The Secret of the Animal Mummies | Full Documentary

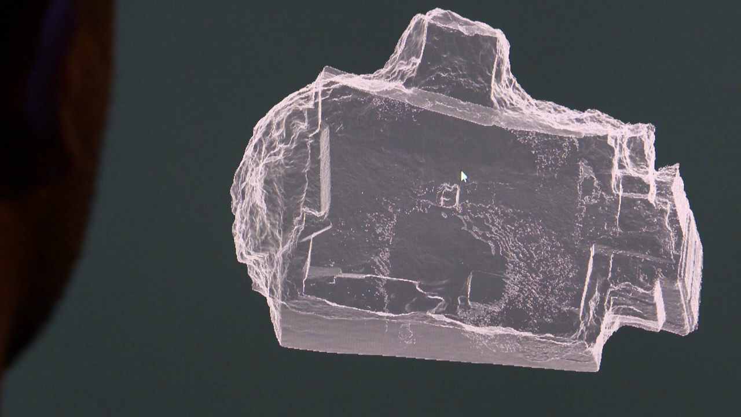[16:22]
We can see that the chamber is distorted at the entrance.
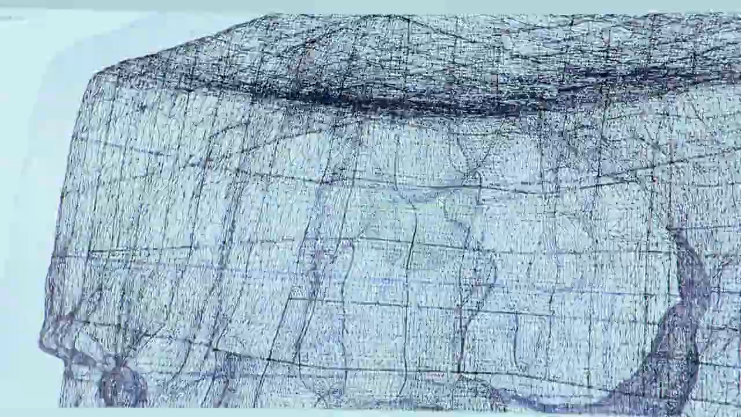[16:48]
The virtual model clearly shows the alarming condition of this tomb complex.